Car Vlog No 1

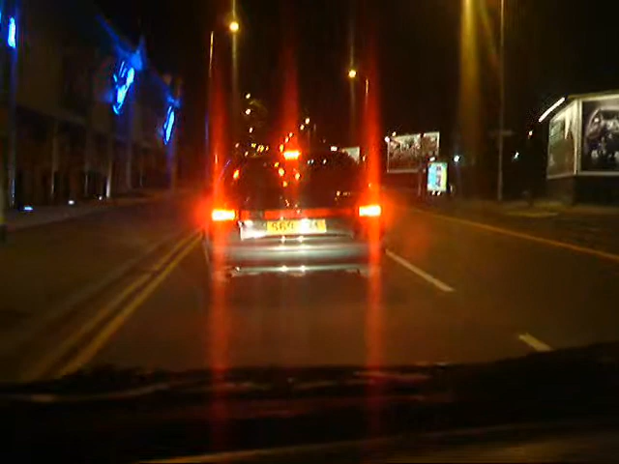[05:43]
You let somebody out and it comes back, don't you? Four times four. Four. Four times four. These are the Manchester advertising billboards. Yeah. This is the casino again. Hmm. There's some... Some...